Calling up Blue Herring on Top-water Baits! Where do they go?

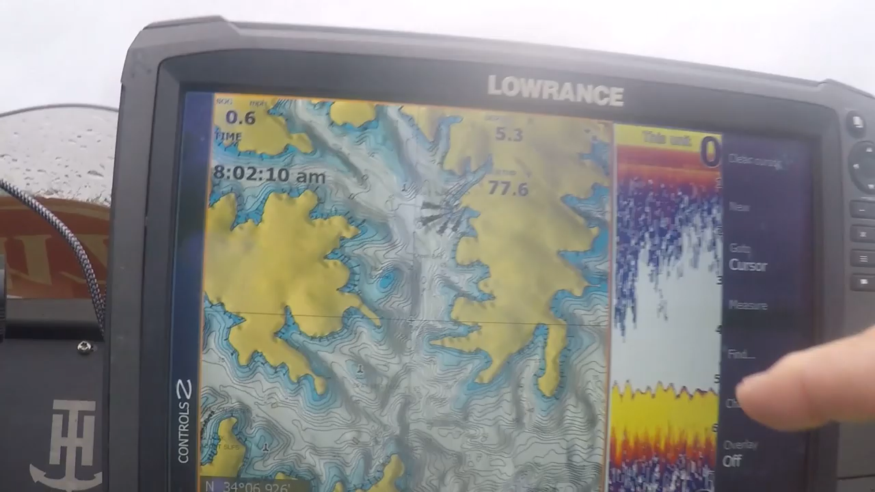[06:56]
All right, guys. Here's, I want to explain to you a little bit on this map of kind of what we're doing.
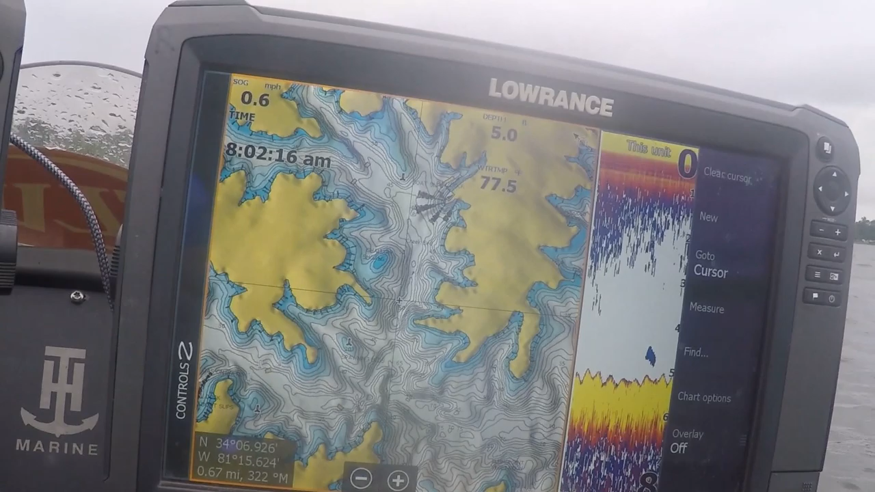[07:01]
On screen: speed 0.6 mph
I just picked a random section right here, but if I was just at this lake, didn't know nothing about it,
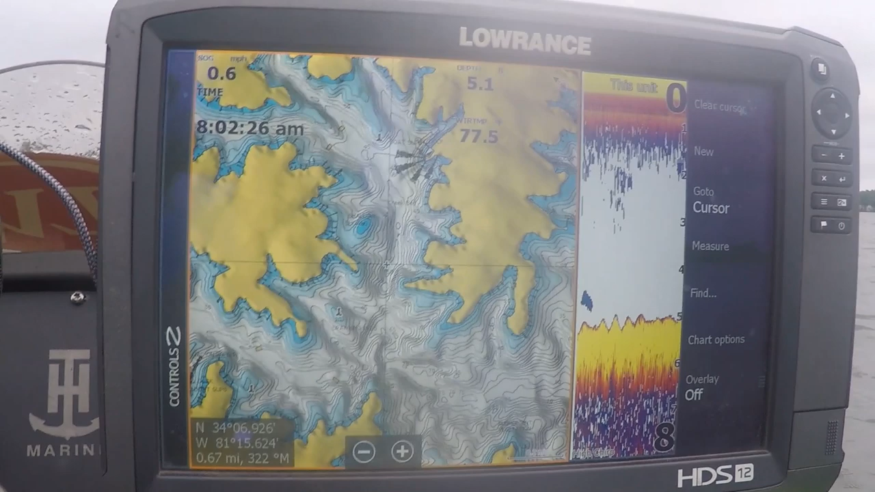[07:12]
and wanted to try to figure out this heron bite, basically, let's just say, for instance,
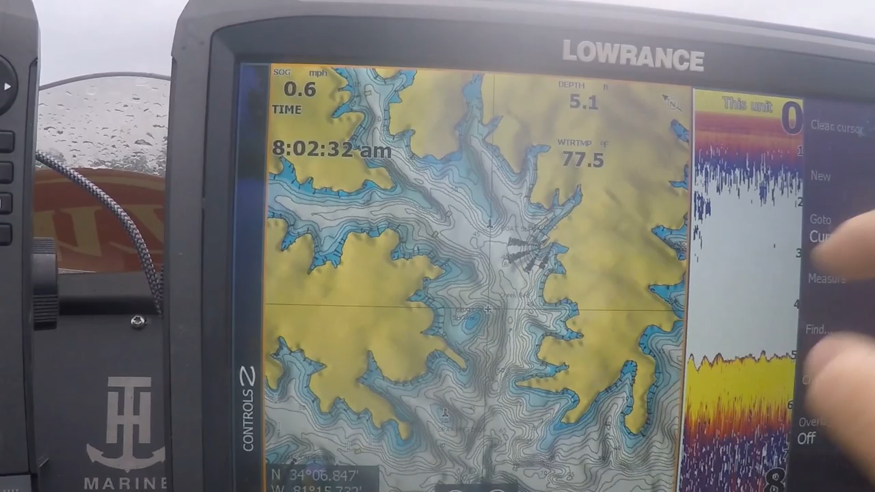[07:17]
On screen: water 77.5°F
see this shallow, this is like a shallow bar right here. You can see this shallow bar with deep water all the way around it.
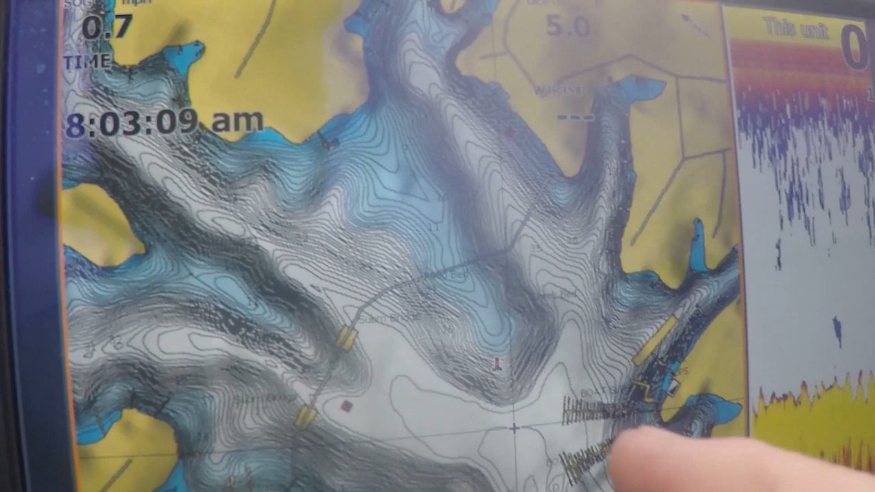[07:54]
You never know. So say if I was to pull up on this point,
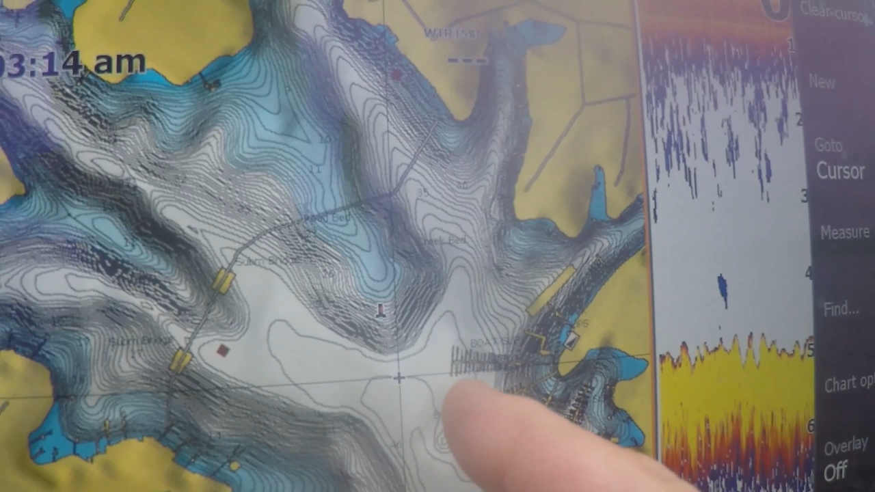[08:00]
I'm going to come and just center punch it, just go straight down the center, and I'm going to be casting to the left, to the right, to the left, to the right, to the left, to the right. You know, you're just kind of fan casting.
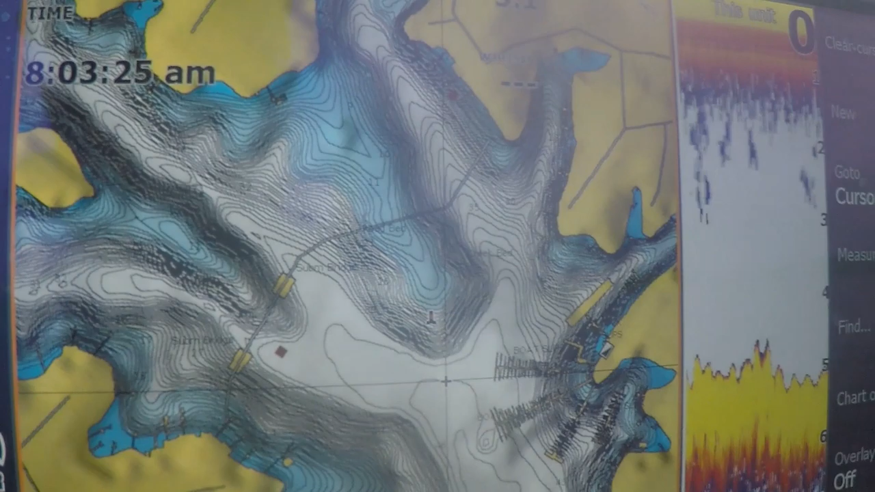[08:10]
You never know where they're going to be set up.
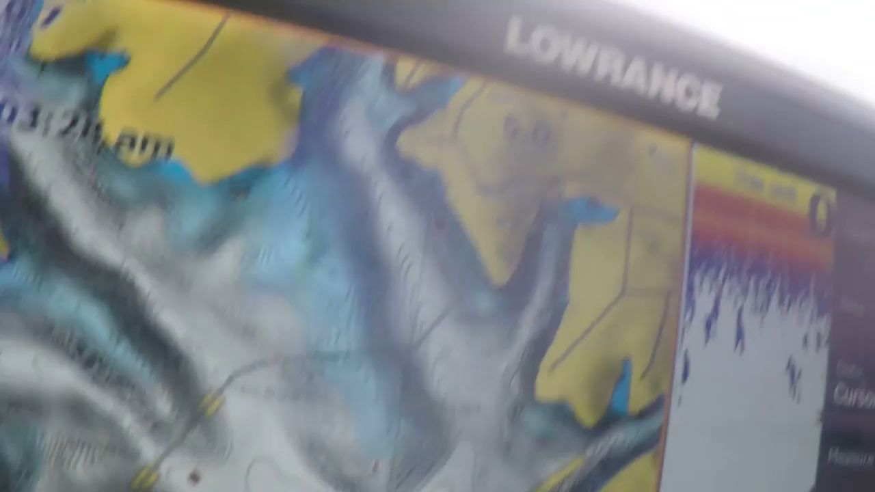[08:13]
You've heard us talk about today, you know, here would be another one.
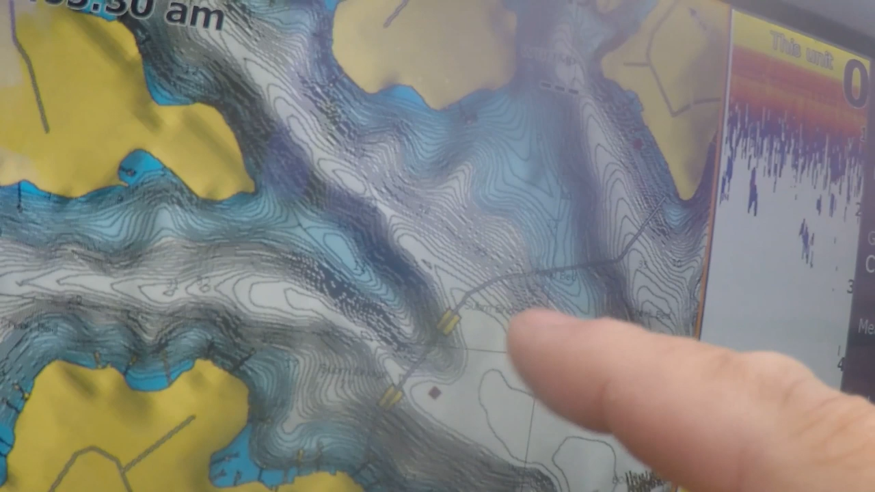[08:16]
You know, like just within this creek, and here's another one.
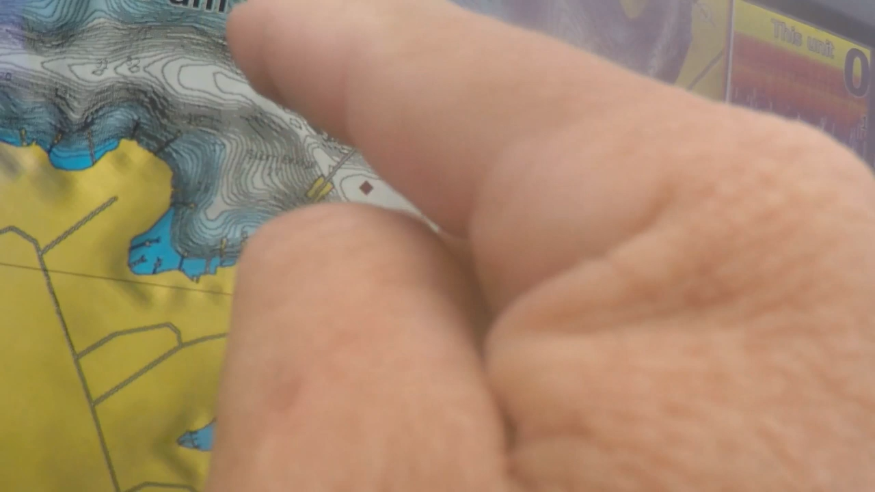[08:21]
Like you see this little skinny finger that comes out here. Then you got this bar.
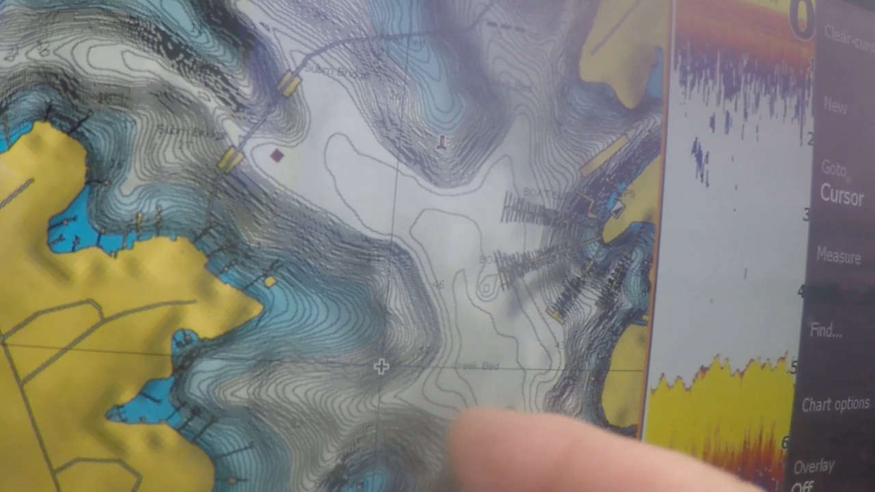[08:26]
Like basically within probably, you know,
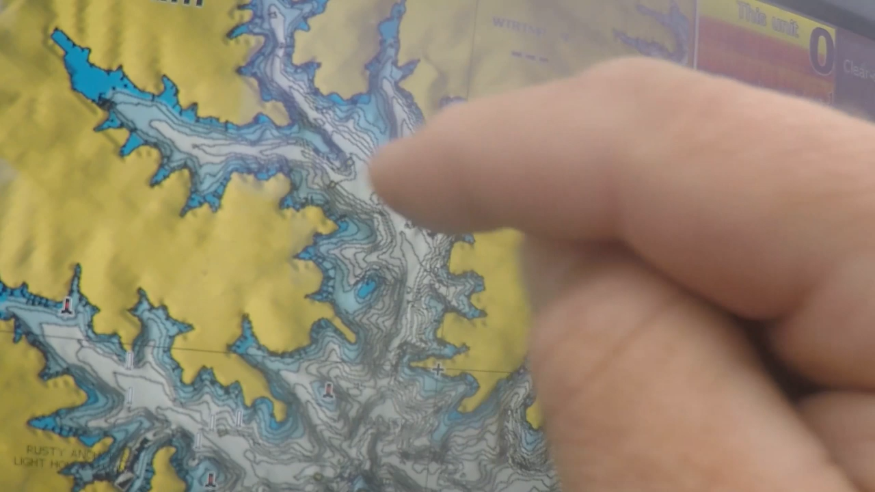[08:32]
in this whole arm, you could come in here and go like this point, this point, this point, this point.
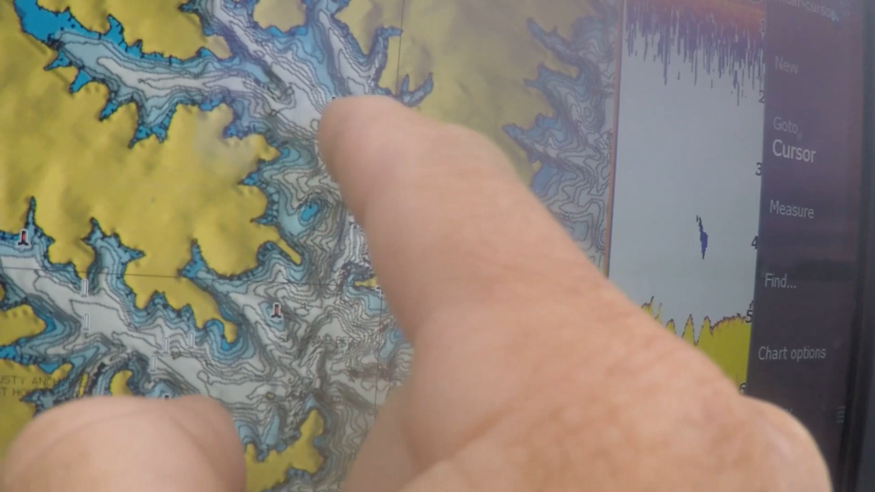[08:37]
Like you could check this whole arm out in probably 30 to 45 minutes.
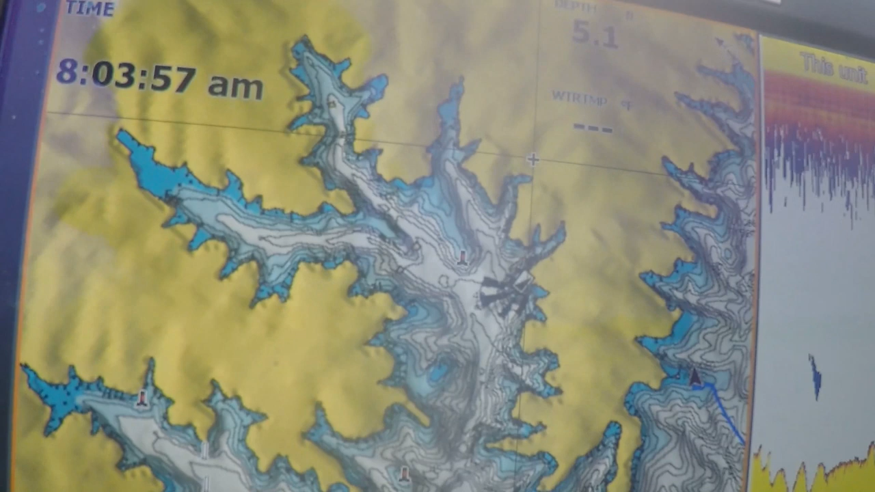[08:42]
So if they're biting and you got the right conditions,